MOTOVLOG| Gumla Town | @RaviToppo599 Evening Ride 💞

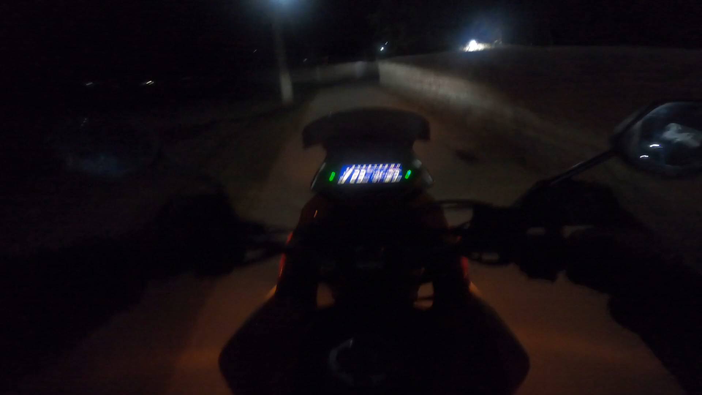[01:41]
जस्ट अभी ट्यूशन पढ़ा के फ्री हुए हैं तो जा रहे हैं टाउन, थोड़ा सा सामान लेके आते हैं. राशन ठंडा लग रहा है, ग्लव्स नहीं पहने. सीसे रोड.
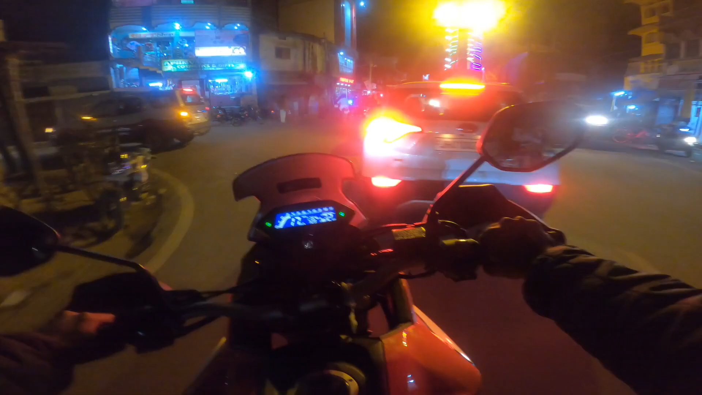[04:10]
इधर थोड़ा भीड़ है. मेन रोड गुमला का शांत हवा.